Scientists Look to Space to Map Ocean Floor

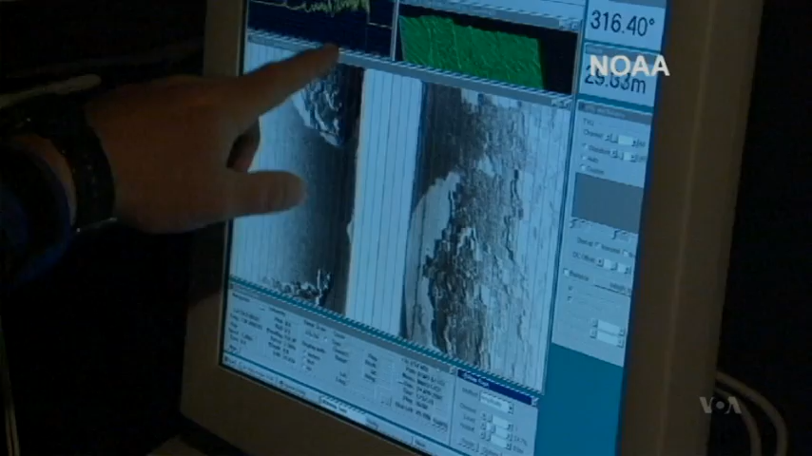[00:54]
That enables us to look at smaller scale features and also features that are buried by sediments in the ocean basins.
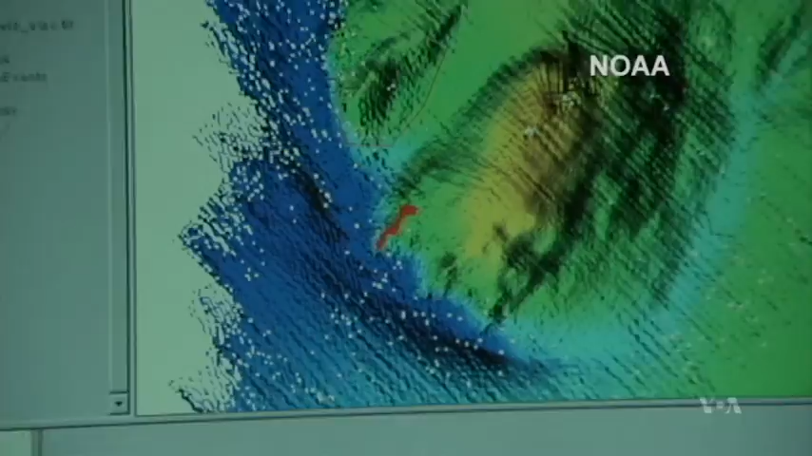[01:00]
The new map shows the fabric of the seafloor as never seen before,